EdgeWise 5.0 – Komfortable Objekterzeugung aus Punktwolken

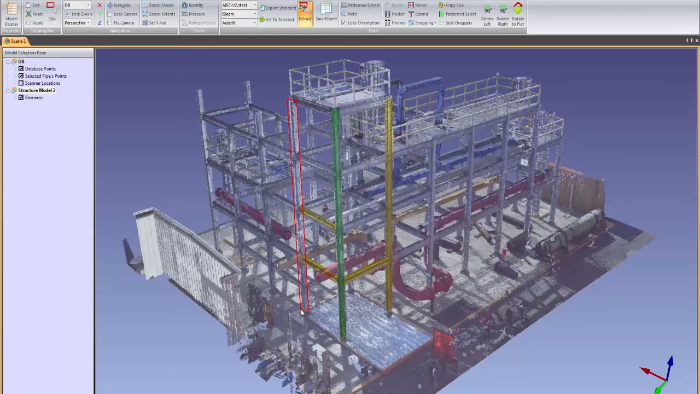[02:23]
Once a gridded pattern is set,
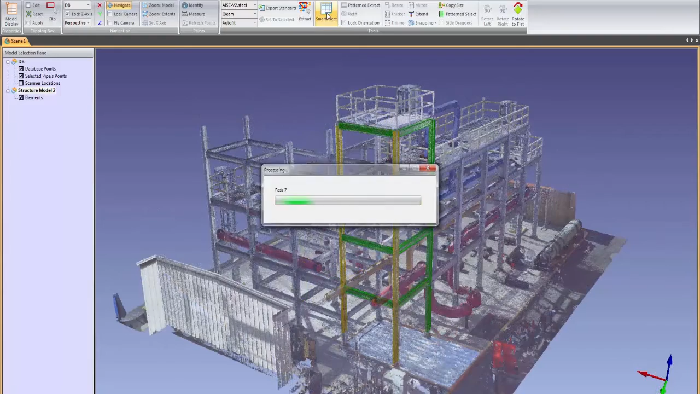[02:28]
the algorithms search the point cloud for similar instances of the particular structural member and insert it into the scene, fitting it precisely to the points.
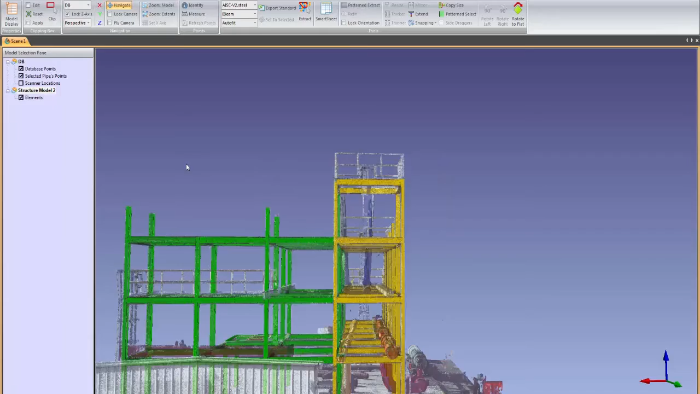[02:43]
All of the structural members are based on an extensive catalog of U.S. and international steel and concrete standards. The completed structural model can be exported to Revit, AutoCAD,
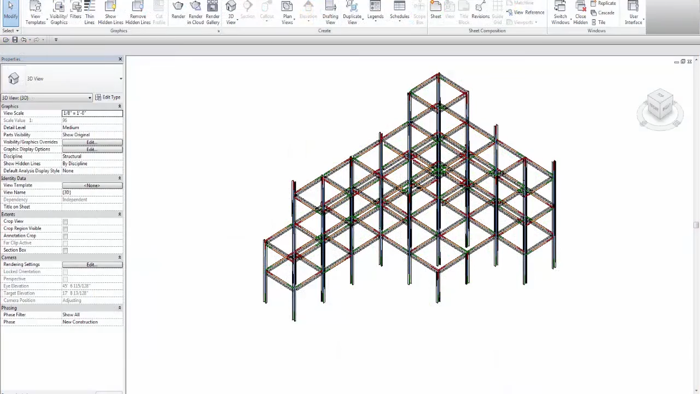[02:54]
or another CAD or BIM platform with full intelligence and attributes.
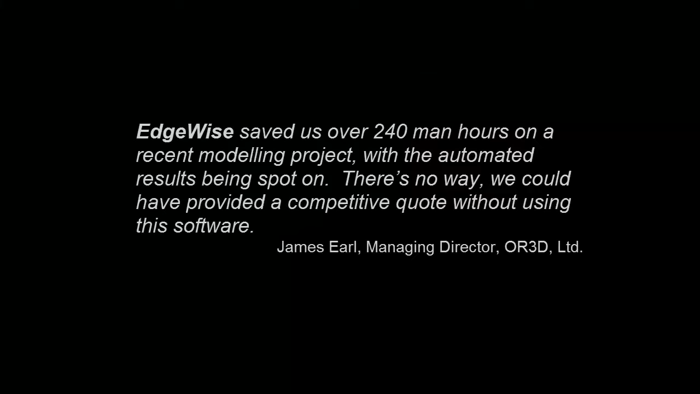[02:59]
Modeling complex duct runs has never been easier or faster with EdgeWise.
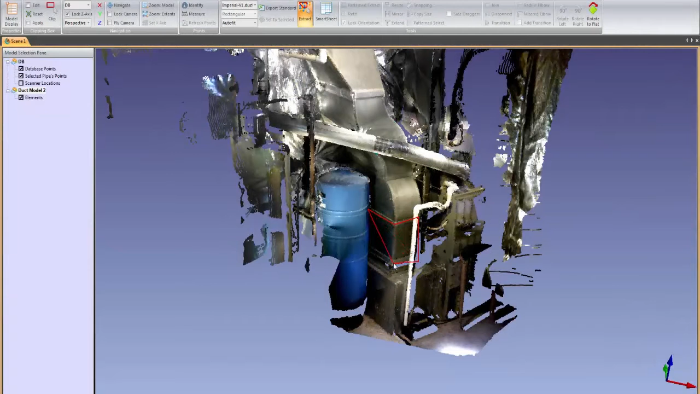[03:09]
Our duct extraction tools can quickly model rectangular
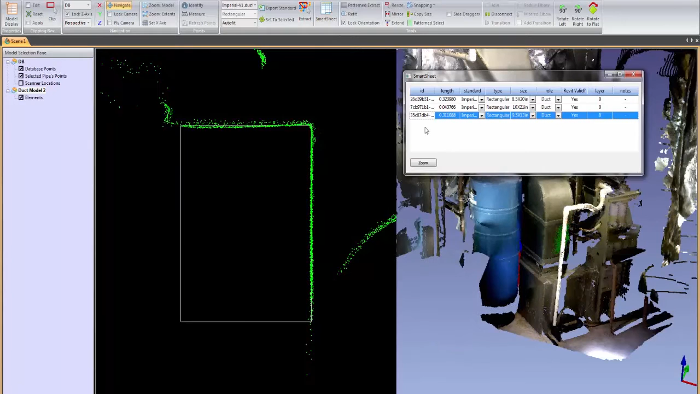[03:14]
ducting and automatically join the pieces using our connection tools. In this example, a difficult series of duct transitions were modeled in a matter of 2-3 minutes.
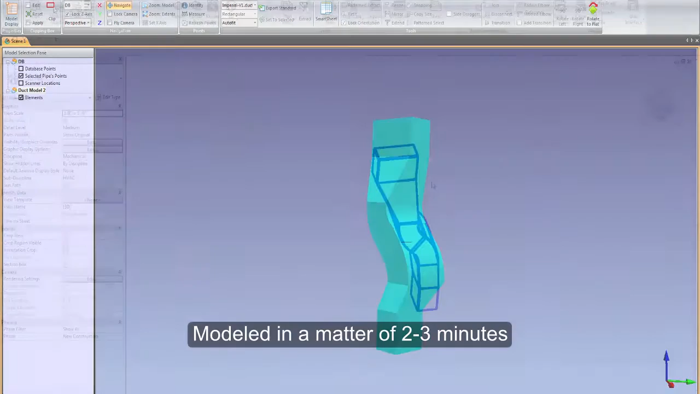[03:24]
EdgeWise is fully integrated with Revit so that the ducting modeled in EdgeWise exports to Revit as duct family objects,
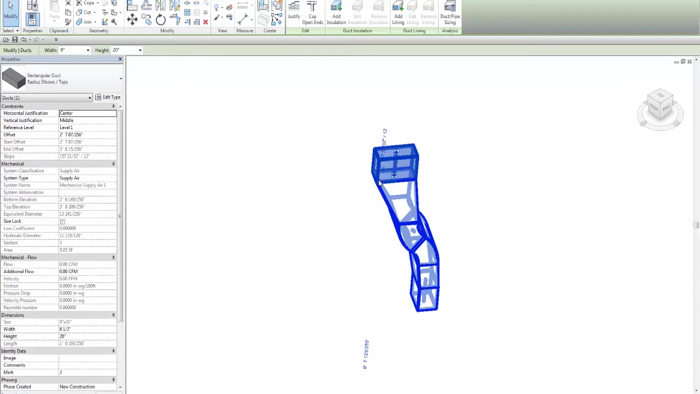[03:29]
saving you countless hours of manual modeling in Revit. EdgeWise has a robust ground surface modeling feature that can create an accurate TIN in minutes.
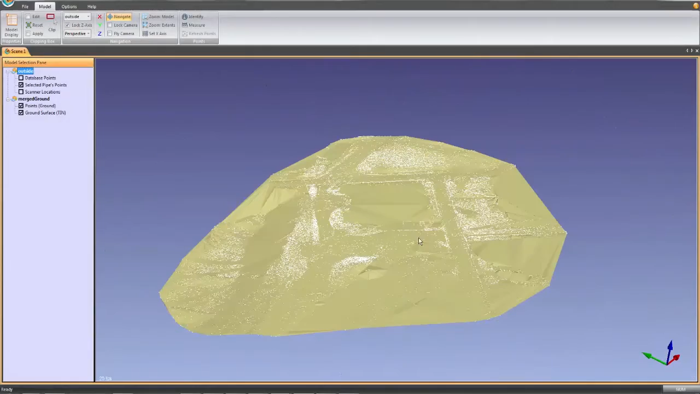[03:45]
The EdgeWise algorithms analyze the scan data to determine the ground points, discarding everything else.
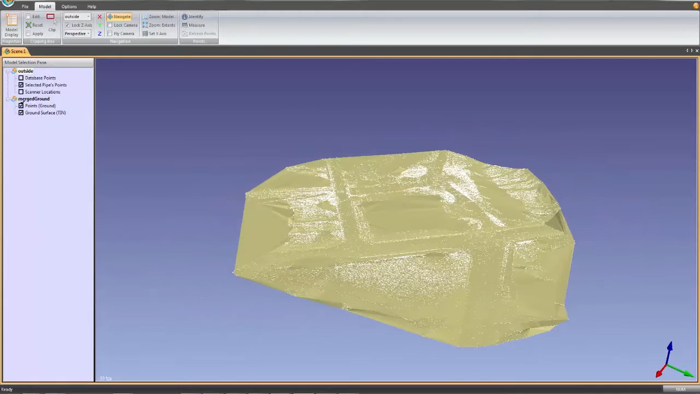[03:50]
The software then creates a ground model of the remaining data.
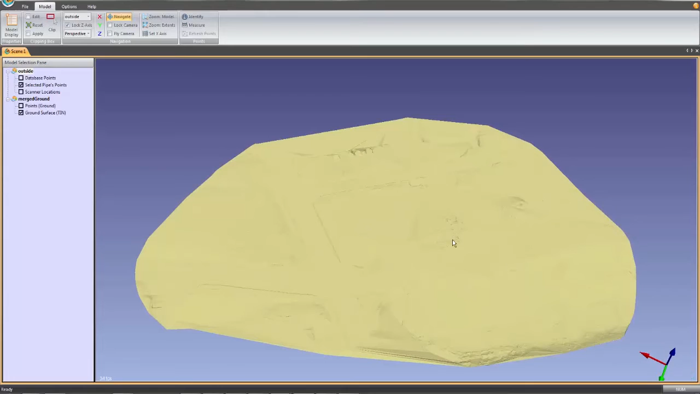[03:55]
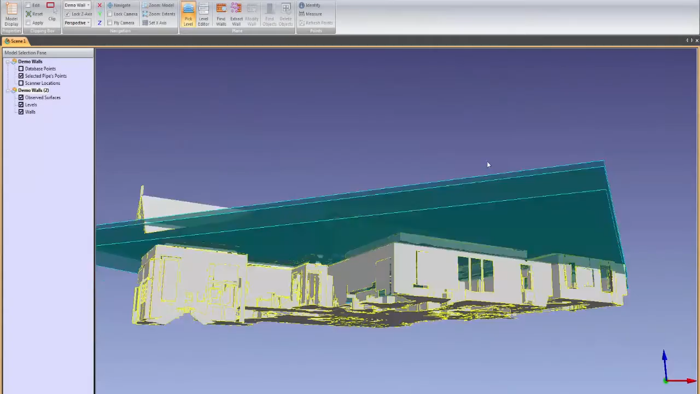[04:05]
Walls in Windows can be modeled in a matter of minutes using the EdgeWise architectural modeling tools.
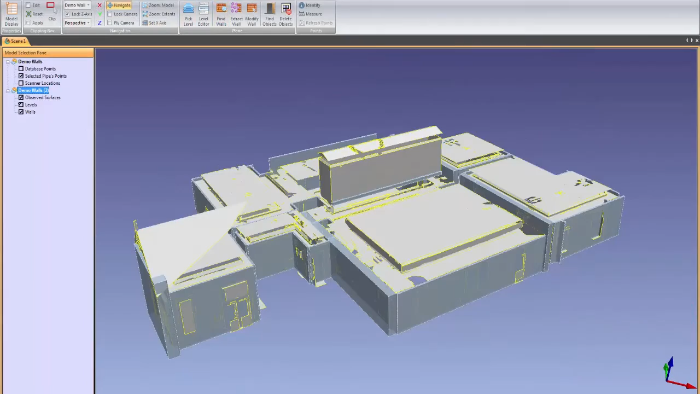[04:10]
Walls can be modified in EdgeWise and exported to Revit as plum and square, plum only, or as a precise as-built wall.
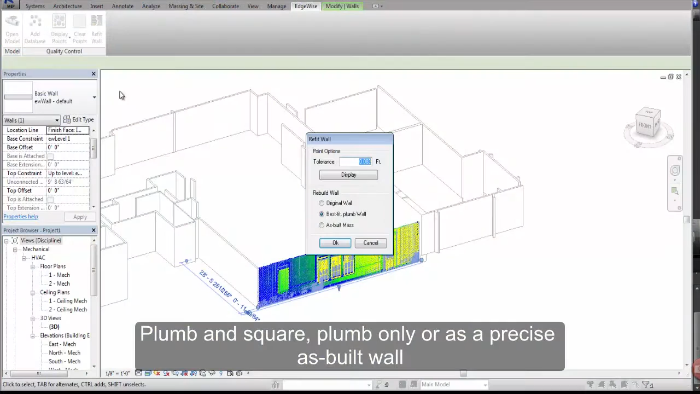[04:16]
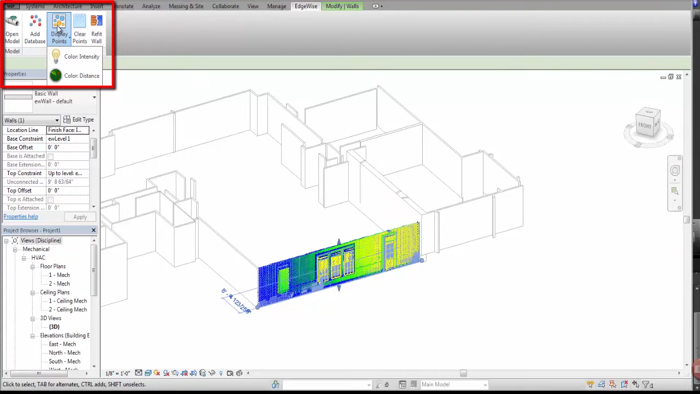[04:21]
A series of EdgeWise tools in Revit give you the flexibility to toggle to a particular wall orientation or create a kind of heat map of the fit of the Revit wall to the point cloud.